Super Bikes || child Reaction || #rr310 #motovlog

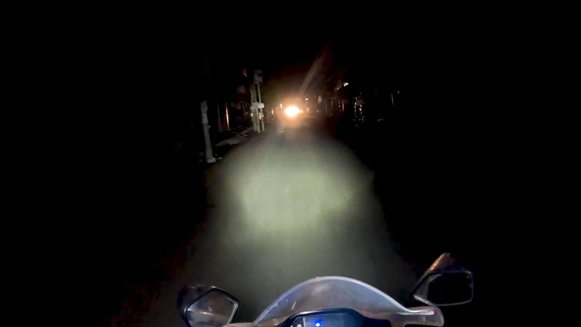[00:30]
तो गाइस देख सकते हैं आप टाइम है सुबह संडे मॉर्निंग का और कर रहे हैं ब्लॉग शूट। आगे है पूरा पूरा लगभग अंधेरा। तो गाइस बज रहे हैं सुबह के 5।